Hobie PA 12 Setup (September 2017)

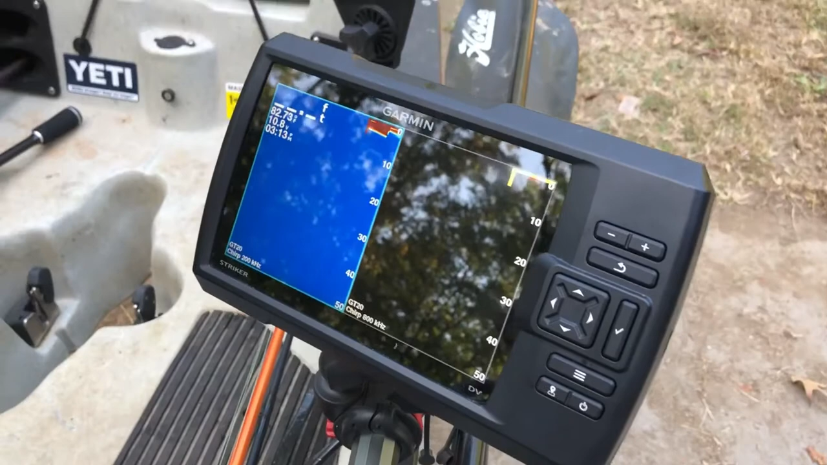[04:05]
This is the uh, 7DV or CV. They're the same thing. They're just different branding.